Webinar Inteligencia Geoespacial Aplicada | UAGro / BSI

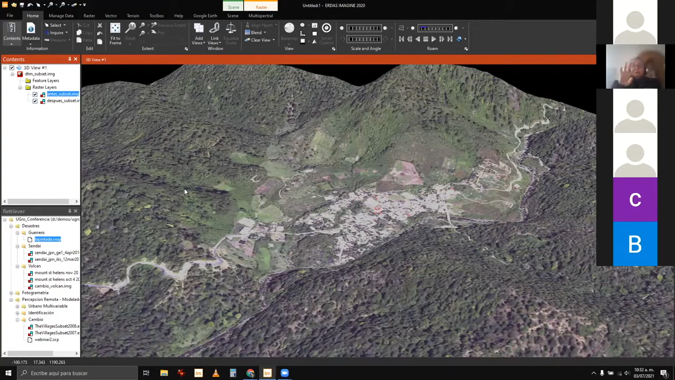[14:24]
complejo y que tiene tanto sus riquezas como sus consideraciones como esto que veíamos aquí. Entonces, cuando posteriormente a un evento podemos ver este análisis, estamos reaccionando. Estamos identificando cuáles fueron las zonas que se afectaron,
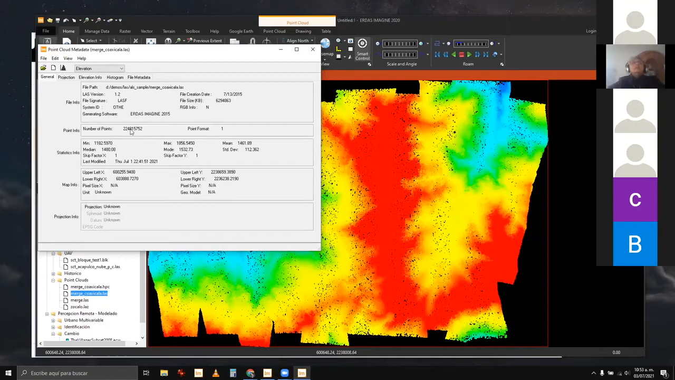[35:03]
22 millones 480 no, perdón, me he 224 millones 815 mil 752 puntos. Cuando se hace el proceso de unión de las tiras que vemos aquí, pues nos queda un archivo muy grande, o sea, tenemos cientos de millones de puntos en este archivo. ¿Cómo extraigo la información de él?
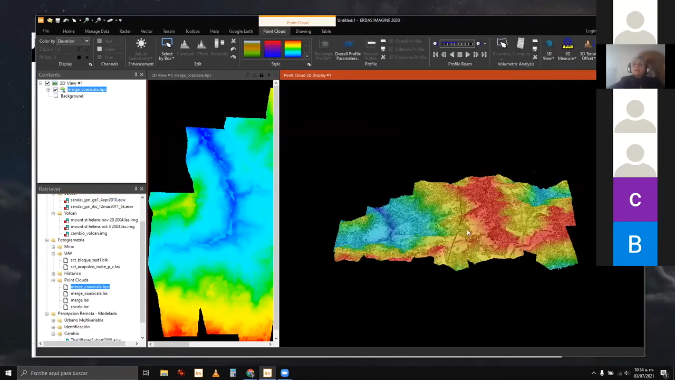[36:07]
tanto en ese proceso de, digamos, visualización. Aquí es únicamente visualización. Prácticamente este es el gran valor que tiene este tipo de información. Noten como aquí hay una línea de alta tensión. Ahí se ve el paso de la línea en esa zona. Podemos ver la vegetación.
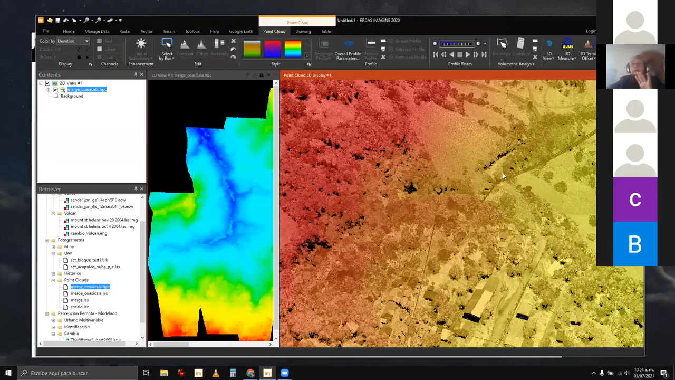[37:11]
el manejo o el mantenimiento de la línea. Incluso podemos ver aquí este campo que yo asumo que son naranjas por esta zona, son pequeños arbolitos. Podemos casi hasta contar el número de árboles en el predio. Esta es una zona muy grande. Típicamente esta es una prueba que se realizó con la empresa Leica México.
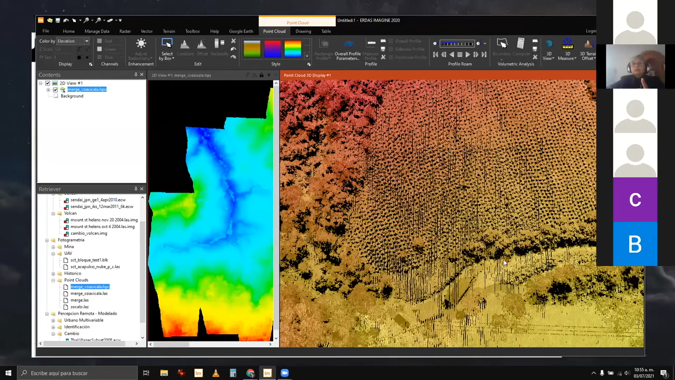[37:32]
Aquí podemos ver, miren, ese puente que no veíamos en esa otra imagen. y por el tipo de tecnología que es el lidar, pues muchos de los del láser pasan hasta el terreno, por ejemplo, en las zonas de vegetación, pero aquí sobre el puente, pues ciertamente el haz de luz no va a llegar hasta el terreno.
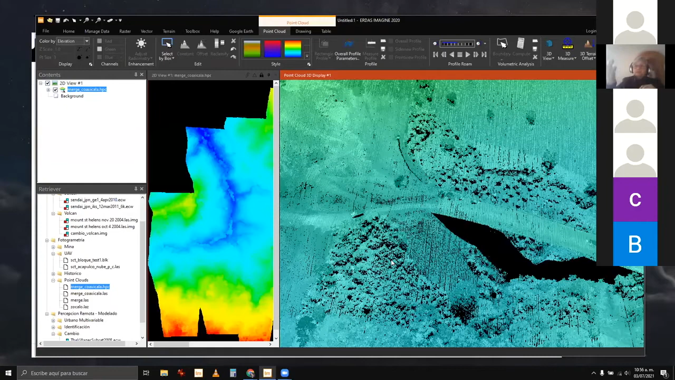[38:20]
Entonces, la nube de puntos es un insumo muy importante siempre y cuando podamos analizar. Aquí yo necesito clasificar esta nube de puntos, necesito poder hacer una medición de las zonas que pueden resultar afectadas. Aquí, por ejemplo, no se alcanzó a capturar toda la información de la línea de transmisión por diferentes razones, pero sí podemos ver que no está siendo afectada por la vegetación en ese momento. Y otros diferentes análisis.
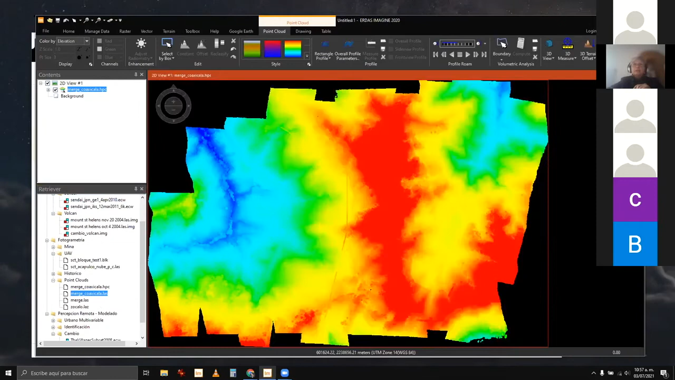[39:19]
el formato LAS, como este que vemos aquí,
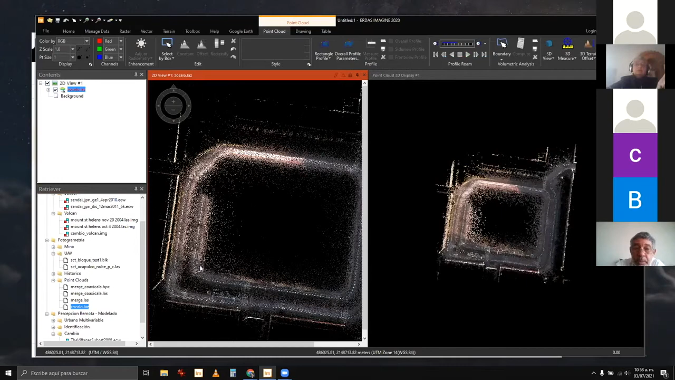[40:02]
este por ejemplo es el Zócalo de la Ciudad de México y cuando lo vemos en 2D pues decimos bueno pues está aquí la zona de la plancha del Zócalo pero pues puedo ver un poco de la infraestructura o del
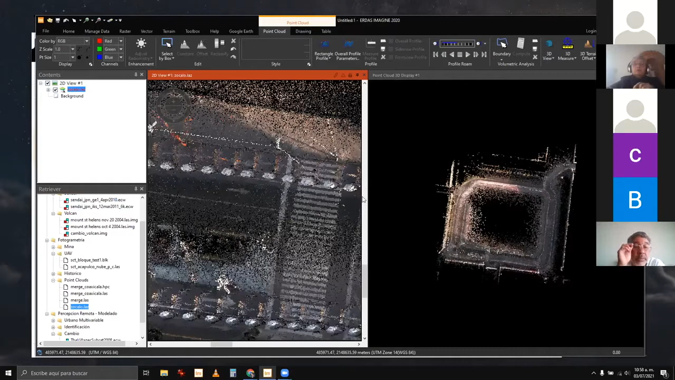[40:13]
mobiliario urbano pero no tengo mucha mayor información, sin embargo cuando lo vemos en 3D aquí ya podemos
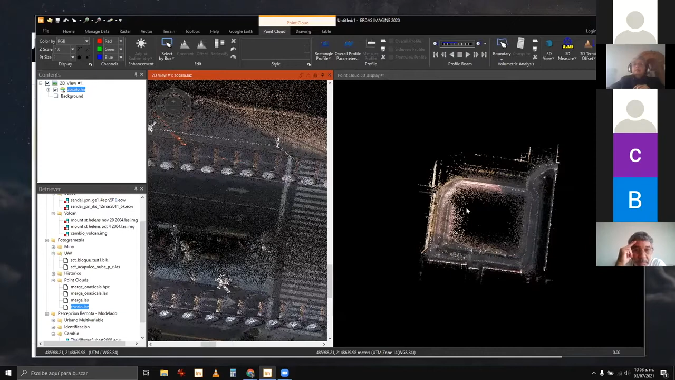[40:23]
tener la información por ejemplo de las fachadas de los edificios de la infraestructura de los postes o cualquier otra infraestructura que esté dentro del rango de acción del escala
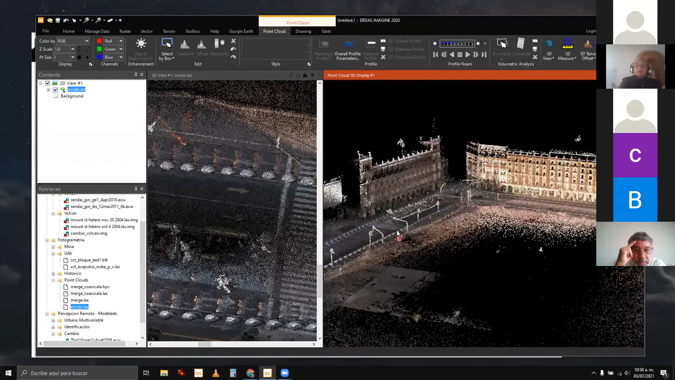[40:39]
entonces este tipo de recorridos también se están haciendo para poder
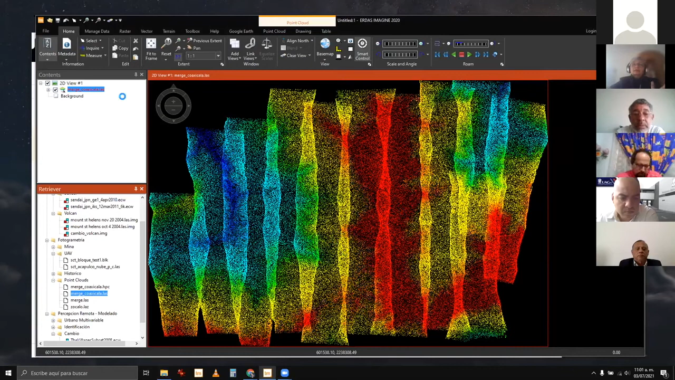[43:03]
y cada uno de estos puntos es el que tiene su coordenada x y y z y podemos consultar cada uno de los puntos pero cuando estoy en esta visualización digamos a mayor
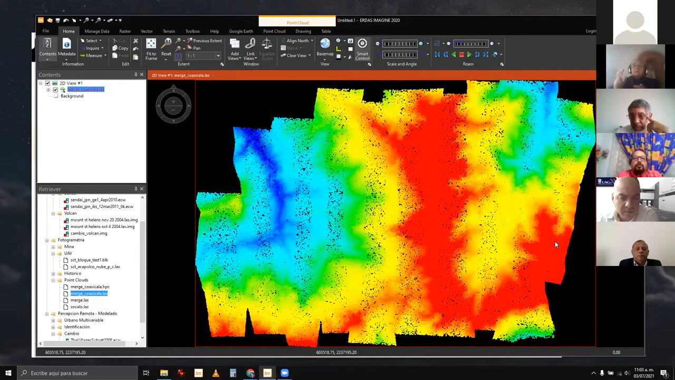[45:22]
necesitamos otro tipo de infraestructura para desplegarlos para empezar y después procesarlos y analizarlos y obtener datos a partir de estas de esta información
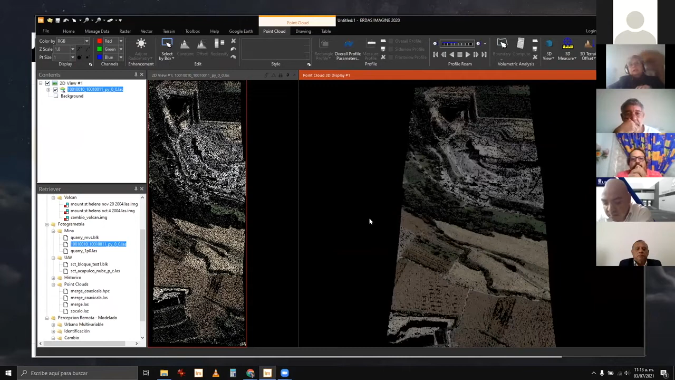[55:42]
por ejemplo aquí está la vegetación únicamente lo que se ve del pixel es la posición que se ubica no es como en el láser que puede traspasar ciertas
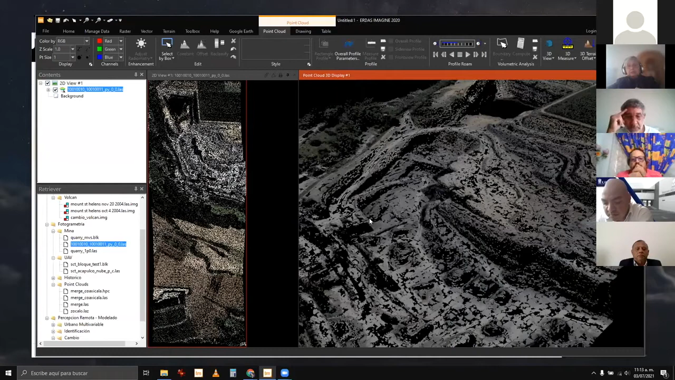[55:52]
partes de la vegetación y tener múltiples retornos en este tipo de proceso de autocorrelación no hay retornos porque no es una señal